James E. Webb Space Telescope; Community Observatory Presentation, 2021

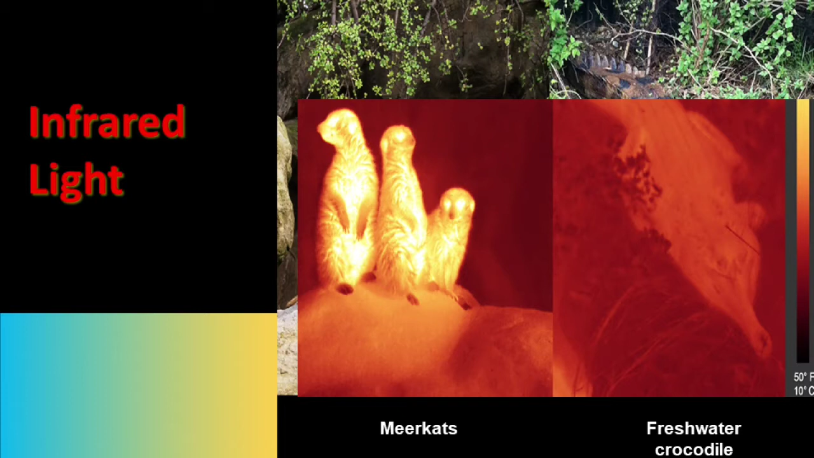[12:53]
Now, visible light, we're all familiar with that. But infrared, if you haven't seen it, looks like that. Or if you're a human being and you put a bag on your hand and you take a picture with infrared, you can see right through the bag. And if you were at the Aerospace Museum of California, which is out in McClellan, during the Hubble exhibit that they had there for a year and a half, they had that demonstration.
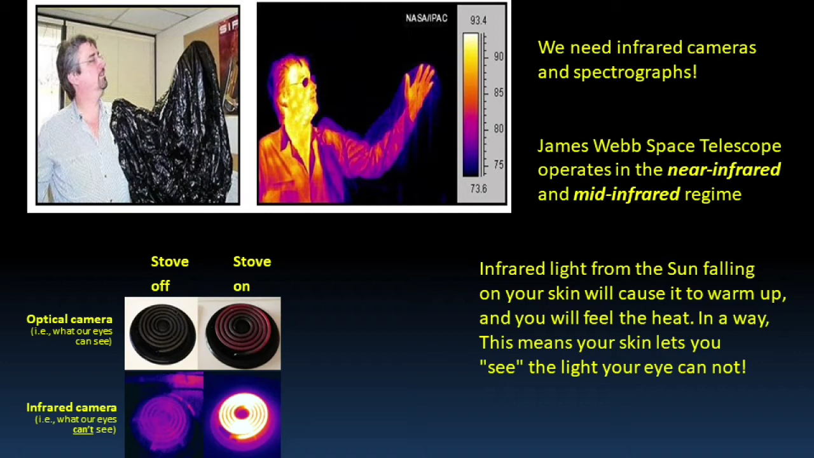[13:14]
That was all before COVID, and you couldn't put your hand in the same hand. Your hand and my hand couldn't go into the same black bag. So that had to stop.